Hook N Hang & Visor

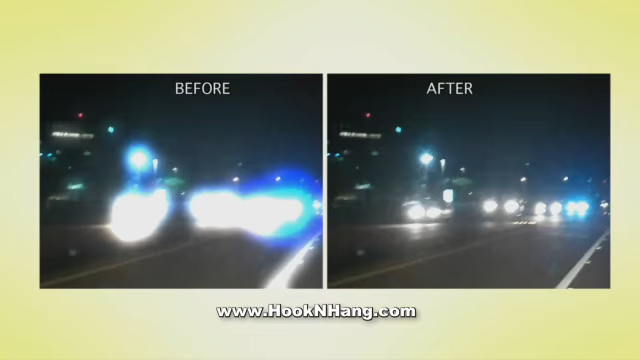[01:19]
We'll also include our Clear Vision Nighttime Visor to reduce glare from oncoming traffic at night.